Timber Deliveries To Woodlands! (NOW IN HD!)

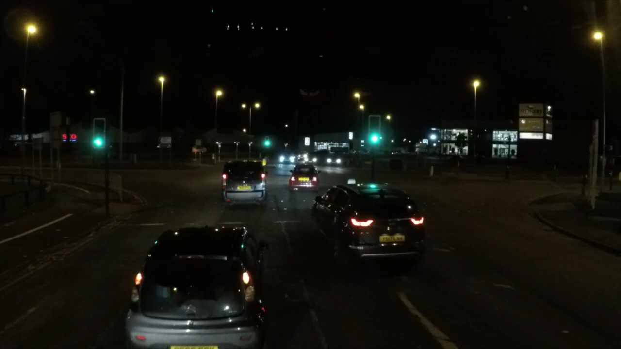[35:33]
We are now in Chester, pretty much central. Well, there's a very big sort of retail area around here. Those lights didn't stay green for long. And we are now looking for somewhere to park pretty much anywhere down here.
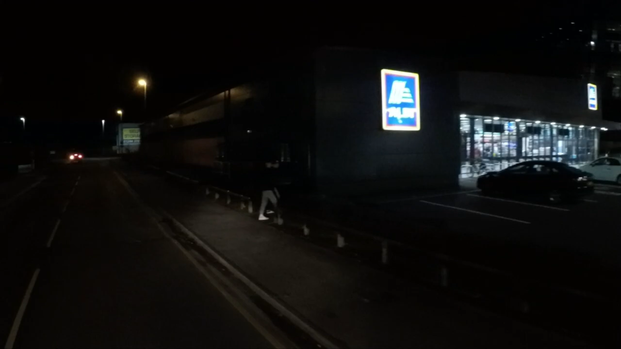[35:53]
As long as there's no yellow lines, it should be all right. And there shouldn't be any yellow lines down this bit of road here, according to Google.
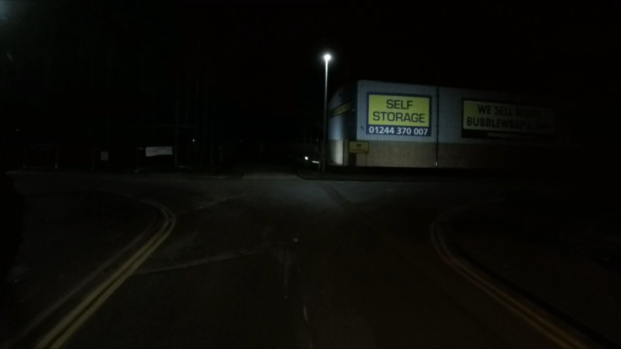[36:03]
Could be wrong. Yeah, no yellow lines here. We've got someone behind me or not? No, we haven't. Yeah, no yellow lines here. I think we'll just stop here, I think.
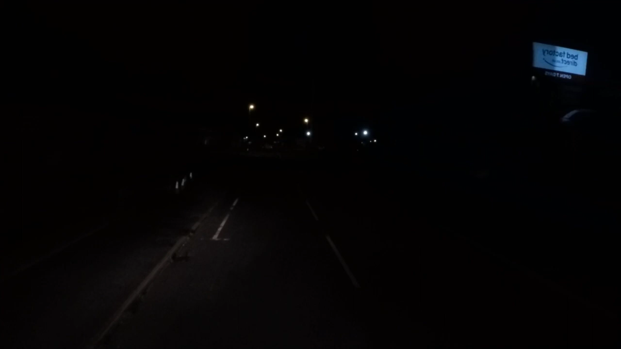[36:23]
Here we do. Yeah. Yeah, it's not like the best place to park. I don't really like parking next to pavements because obviously people are walking past you. But according to the Google, it isn't really anywhere else.
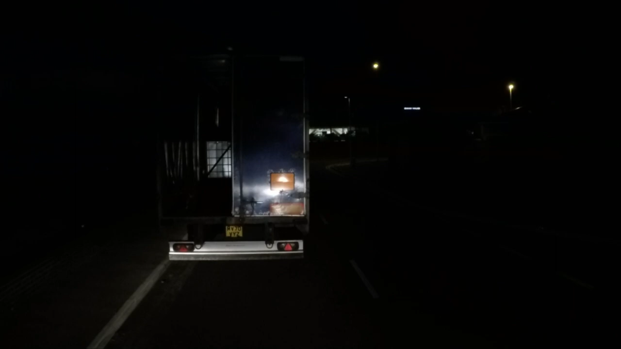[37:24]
No, it's not lines. I think here could be a good bet. I just want to want to get closer to the curb. Like I said, there is a pavement here as well, but it doesn't look like it's going to be as busy down here. It's more industrial, whereas back there is a lot more stuff over there, so I think here would be better.